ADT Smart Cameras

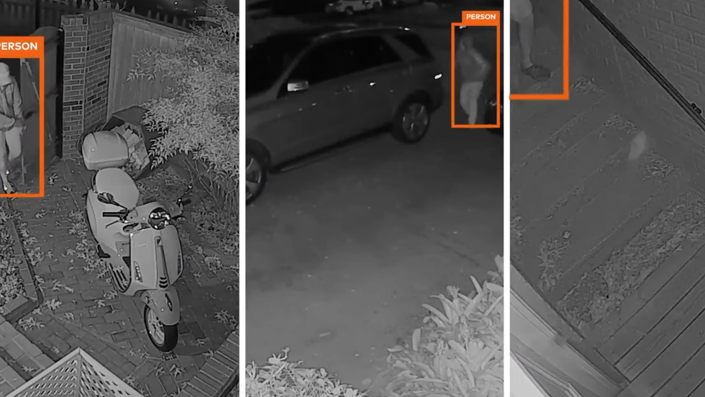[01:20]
This works in conjunction with the smart analytics
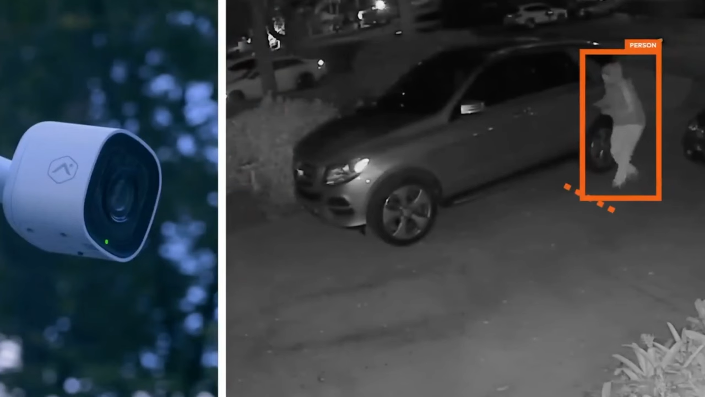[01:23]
and can be set so that when someone steps foot on your property, the camera emits a loud whistle and red LED lights on the outside of the camera flash on and off to let intruders know they are being recorded. This acts as a massive deterrent to any criminals and it's like having a burglar alarm outside your home.
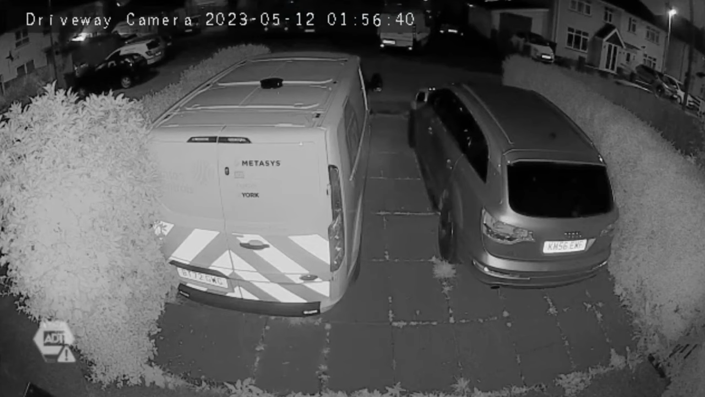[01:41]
Here you can see it working in a real situation where the camera deterred someone from breaking into a van. The cameras work over Wi-Fi so no cables are needed to run around the outside of your home. However, unlike other Wi-Fi cameras on the market, ADT smart cameras keep recording even if your Wi-Fi goes down because the footage is stored on the micro SD card within the camera.